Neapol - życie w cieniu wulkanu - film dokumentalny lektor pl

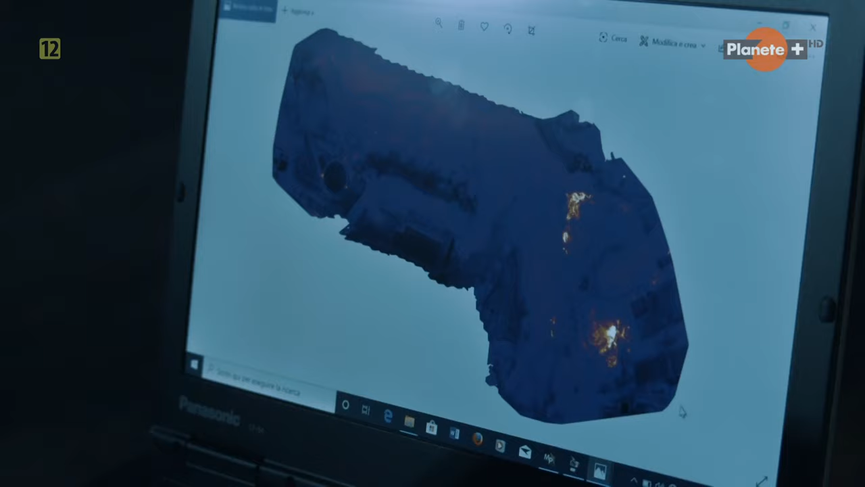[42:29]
To obszar o powierzchni jednego kilometra kwadratowego. Jak na dłoni widać wszelkie anomalie termiczne.